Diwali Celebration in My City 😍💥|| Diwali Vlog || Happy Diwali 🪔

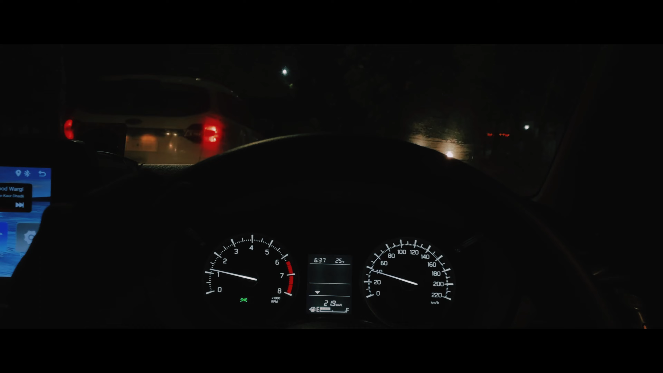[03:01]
जाम लग रखा है ना भाई, 7 बज गए हमें यहीं पे, अभी तो ओल्ड वे पहुंचे हम, पता नहीं कितना ही टाइम और लगेगा भाई, बहुत तगड़ा जाम लग रखा है।
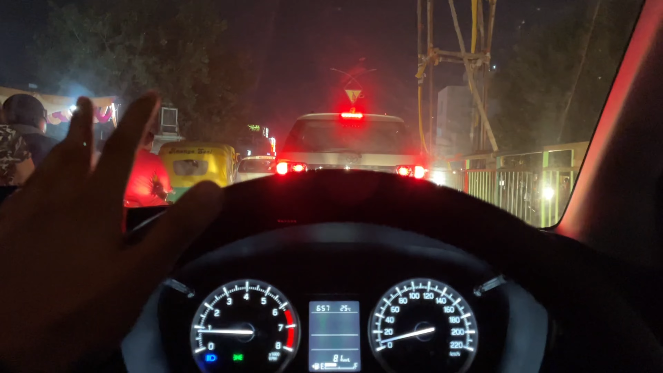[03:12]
कम से कम 20 मिनट हो गए हमें ओल्ड अंडरपास से यहाँ पहुंचने में, QRG के पास इतना जाम है बताओ यार। वही अपने साथ एक और बंदा ऐड हो चुका है, जो कि रही है एक ऐड हो चुकी है एक।
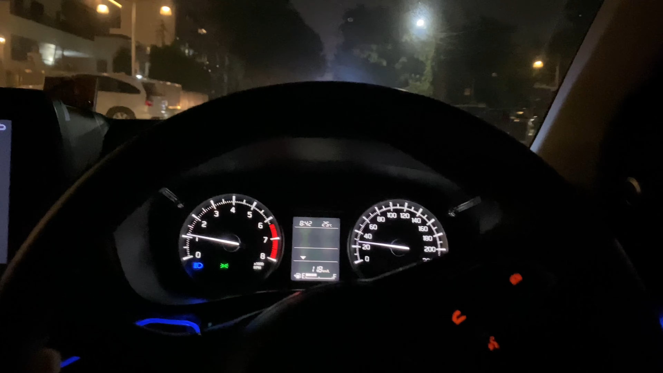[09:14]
तो गाइस फाइनली हम पहुंच चुके हैं 15 सेक्टर की मार्केट में। पहुंच भी और क्या
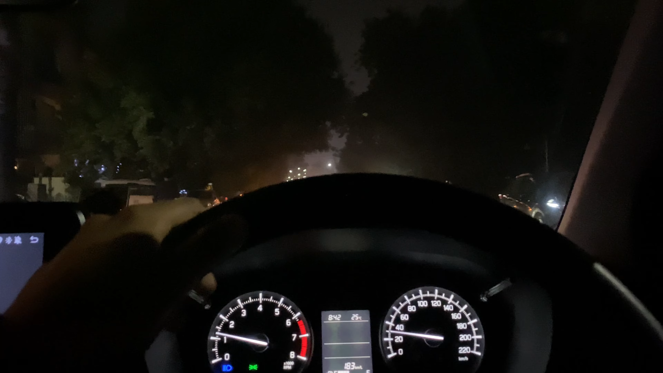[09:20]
यहाँ अब गाड़ी खड़ी करने की जगह मिले ना मिले वो अलग बात है। यही दूर लगा देंगे यहाँ से थोड़ा सा पैदल चल पड़ेंगे। हाँ यहीं कहीं लगाते हैं वॉकिंग शॉकिंग एंड टॉकिंग। ऐसे सजी हुई है भाई 15 की मार्केट। इसमें तो नहीं आए कभी हम।